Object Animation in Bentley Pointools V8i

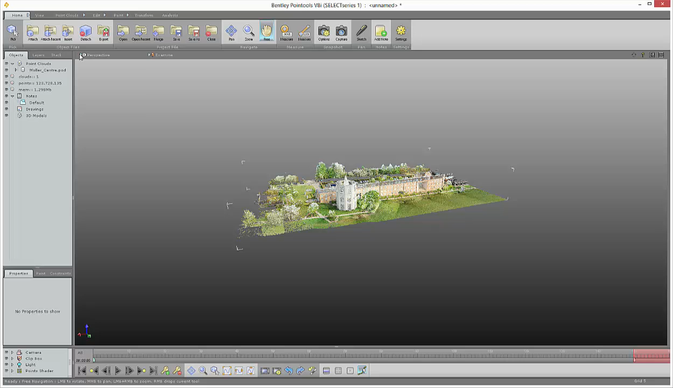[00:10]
Right, first we need to prepare our point cloud, our main point cloud. I'll just hide a portion of it just to make it easier for me to view and position the items that I wish to animate.
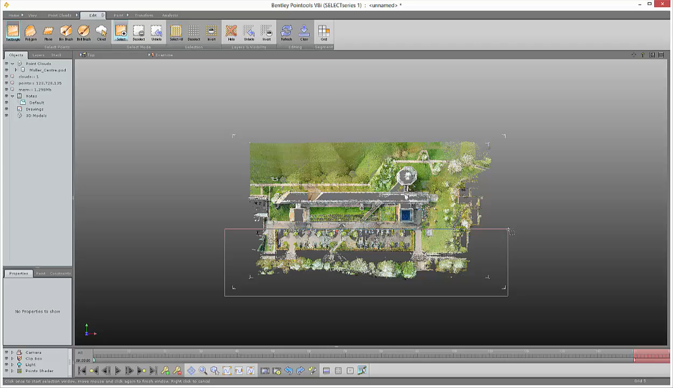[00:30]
Right, we can use the insert command to attach and
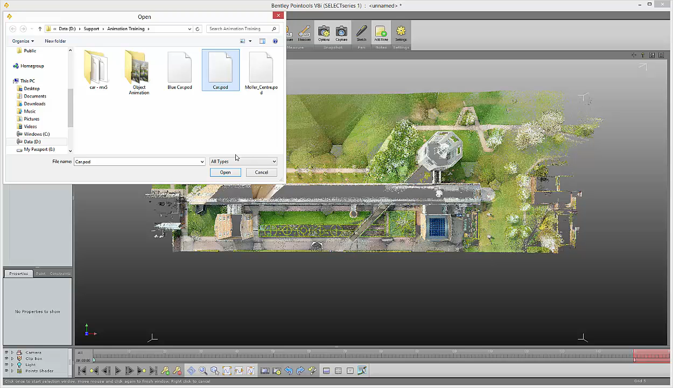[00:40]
locate our first object and in this case it's a red car. Having inserted it I can use my transform tools
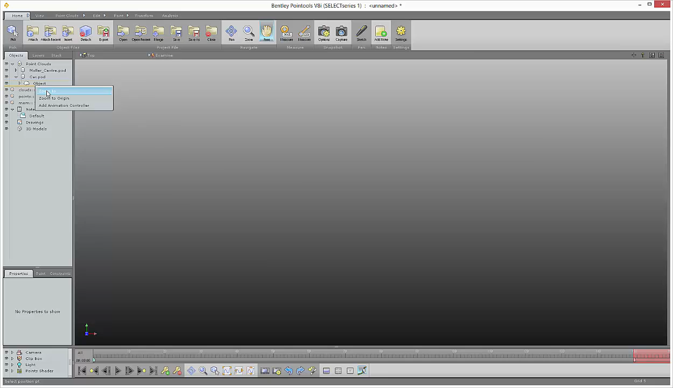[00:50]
to finally locate and position the car. Just move it using the move tool place after rotating it.
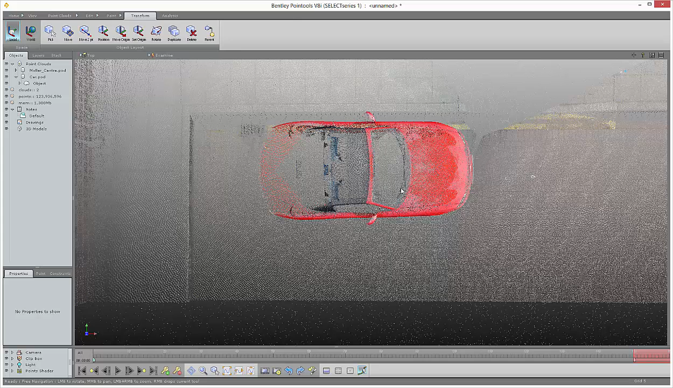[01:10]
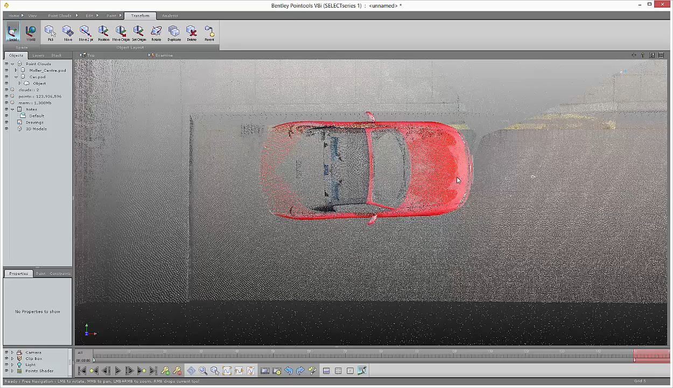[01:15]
Having done that I can repeat the same process now to bring in my other object. So I'll use the insert command. Find the object, in this case it's the blue car.
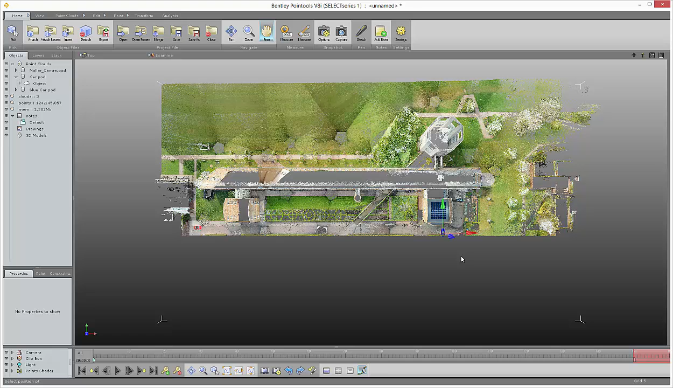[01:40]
Locate it. Just zoom in. And use the transform tools again now. Starting with the rotate command. A bit facing the right way.
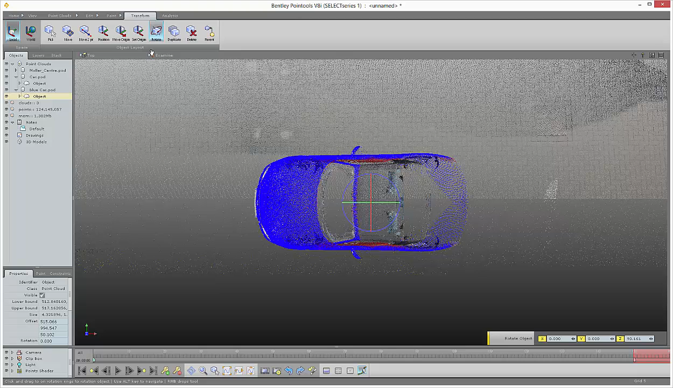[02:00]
And move two points just to locate it on the correct position.
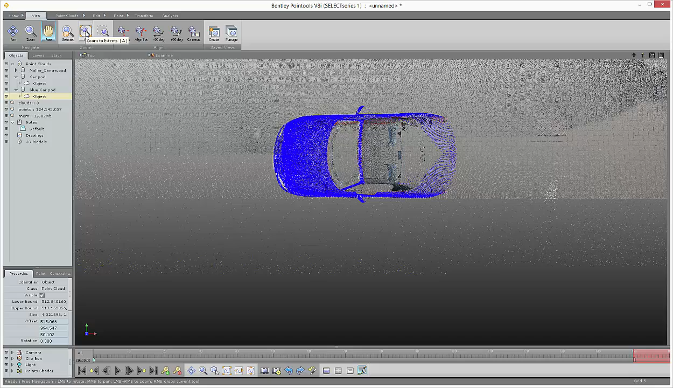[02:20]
Right, in order to animate any object in Bentley Pointless, first we have to assign an animation controller.
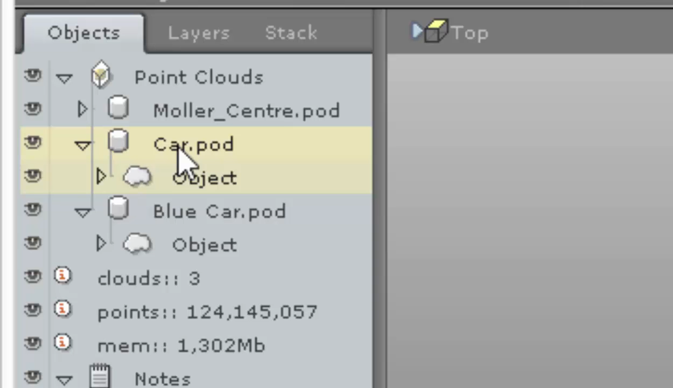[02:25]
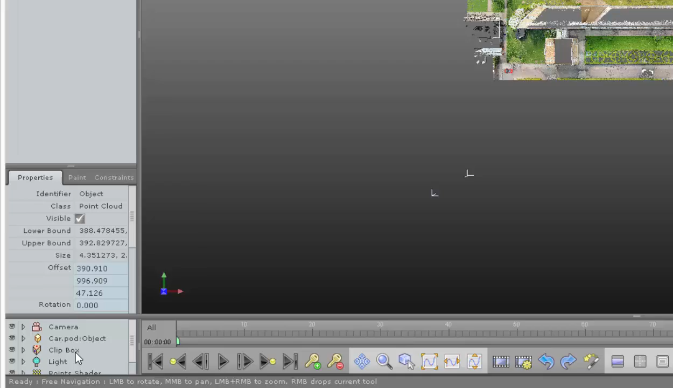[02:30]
Ok, once that's done it will appear in the animation list. To animate it now I'll add a key frame
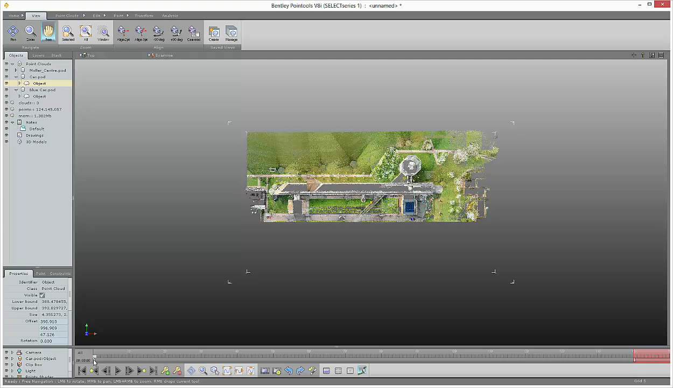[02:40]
to position the car in its first position at frame zero. And then go to the final frame. And then once again use the transform tools.
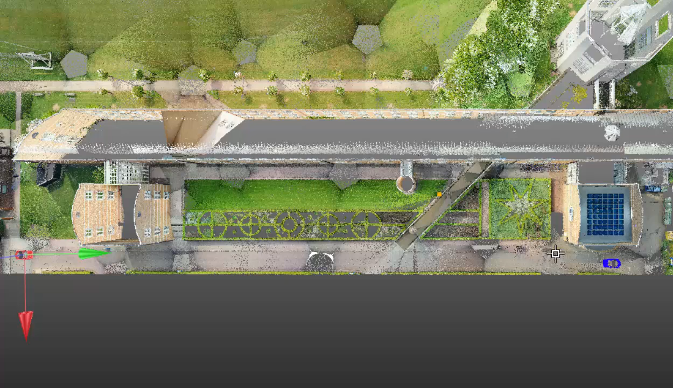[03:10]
Now finally I add a key frame in that location just to locate it in its final position.
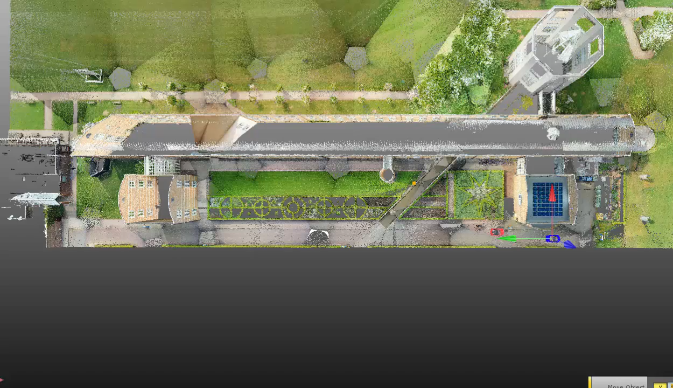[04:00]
Just to move. Using those two points. Move the blue car. To its final location.
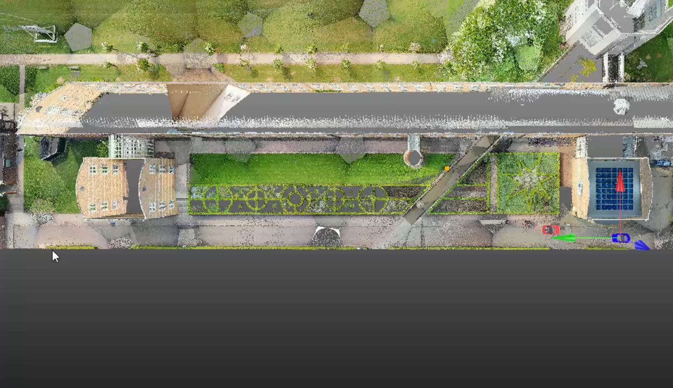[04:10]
I'm happy with that. I add a key frame.